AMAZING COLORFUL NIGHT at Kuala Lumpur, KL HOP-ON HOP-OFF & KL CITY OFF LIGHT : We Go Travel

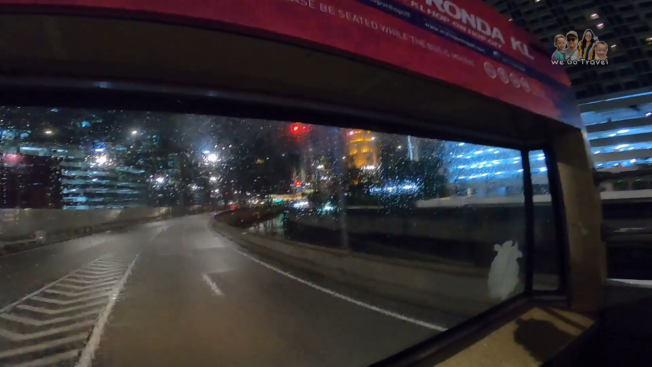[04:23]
Ladies and gentlemen, now we are heading to the first attraction of Malaysia, Saloma Link.
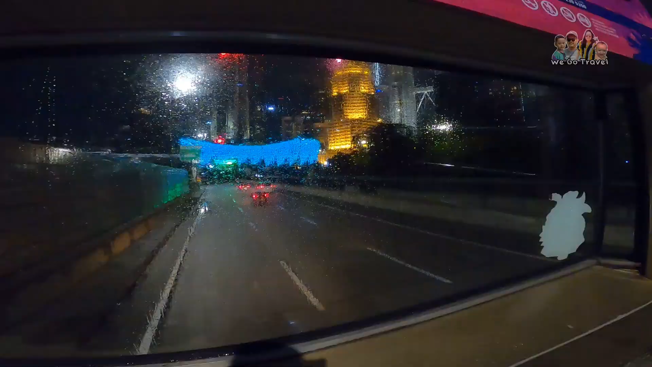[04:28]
Saloma Link also decorated with 4,000 LED lights, and this light change color according to festival and holiday season.
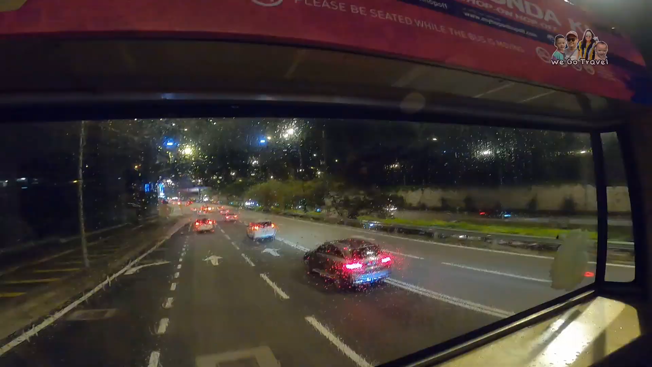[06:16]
kita di Jalan Duta nak pergi Istana Negara yang baru.